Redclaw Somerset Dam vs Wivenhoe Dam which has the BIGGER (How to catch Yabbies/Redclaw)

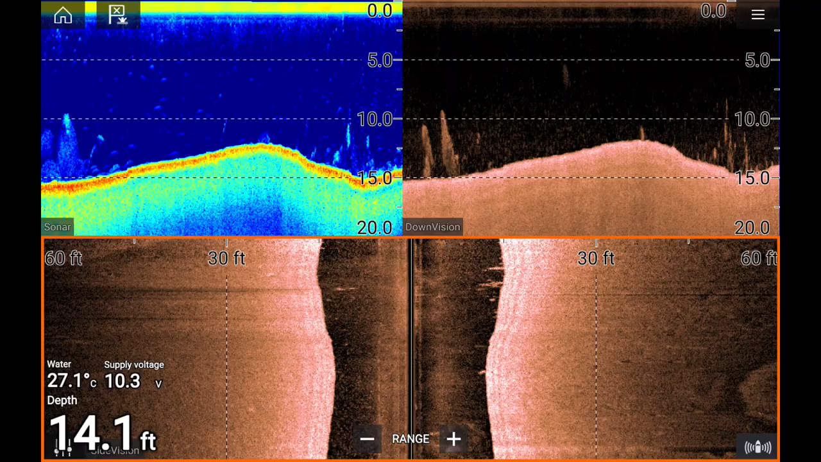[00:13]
On screen: depth 14.1 ft, water 27.1°C
including screenshots from the sounder, the types of bait that I use,
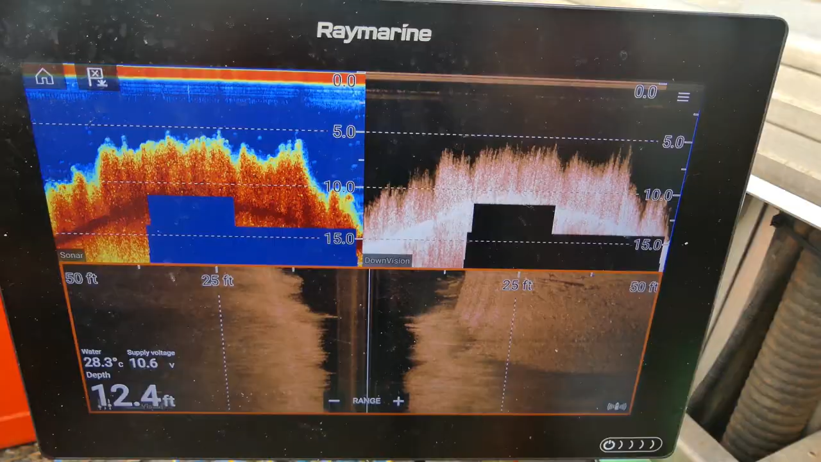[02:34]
On screen: depth 12.4 ft, water 28.3°C
This is the type of area I was just putting those pots in, that's all weed. I was putting it either in that or trying to hit the edge of it. Pots were going in about 15 foot,
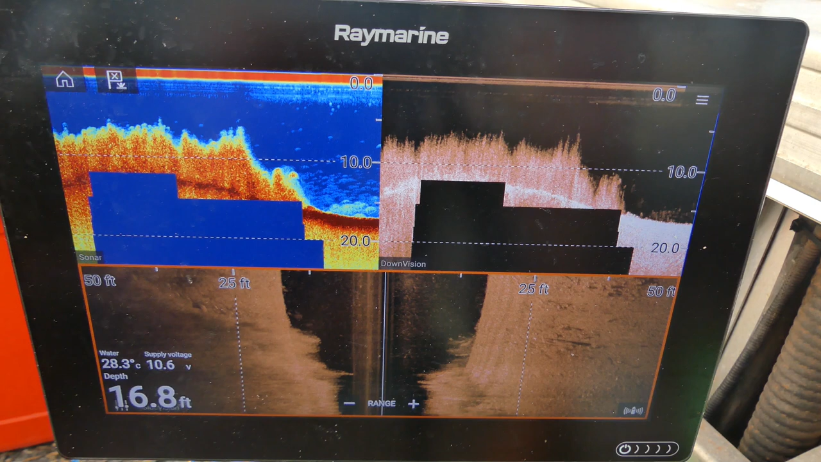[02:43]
On screen: depth 16.8 ft, water 28.3°C
about the deepest and I had some in about 6 foot, right in the weed.